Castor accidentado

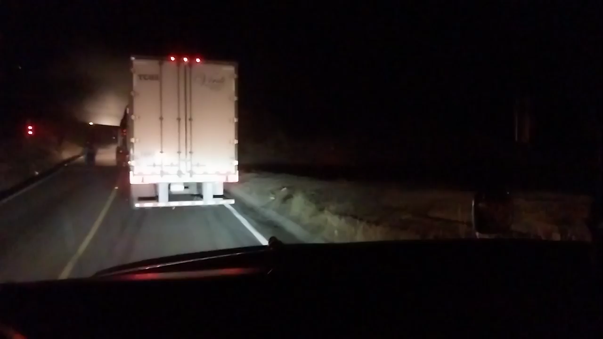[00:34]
y se fue agarró aquí derecho, nos controló y ahí quedó atravesado Lo bueno que venía vacío el compita y lo bueno que hay forma para salir Ahí está